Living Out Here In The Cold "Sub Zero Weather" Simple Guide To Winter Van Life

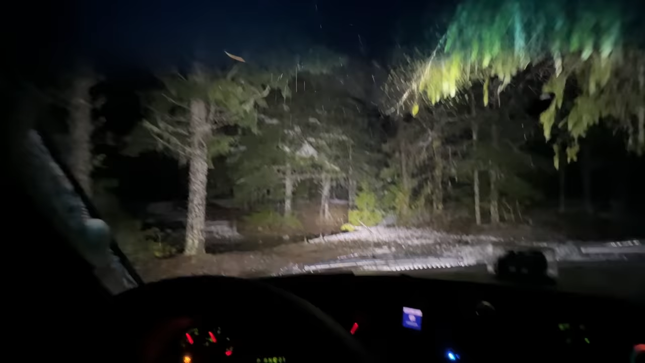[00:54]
Oh, this ditch is definitely way more full of water than it was yesterday.
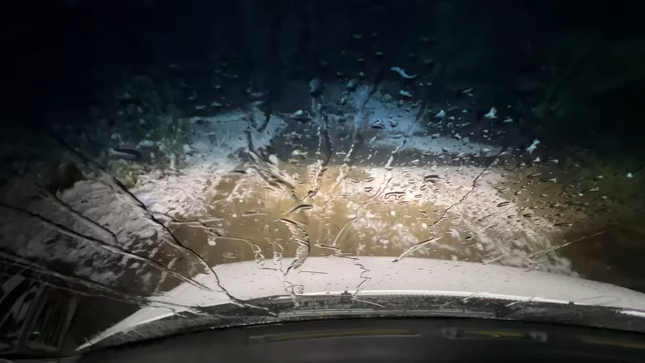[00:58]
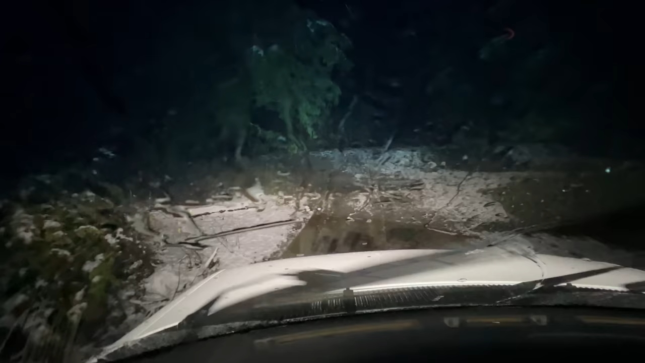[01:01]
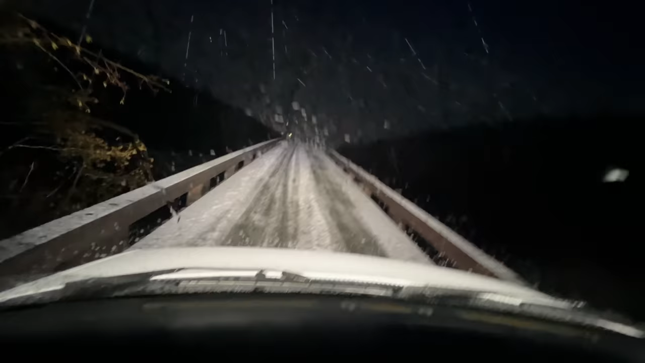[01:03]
These old wood decks that are way out here in the backcountry can be pretty slippery sometimes, especially with a coat of snow on it. It's not really that cold out this morning, so it's not very icy.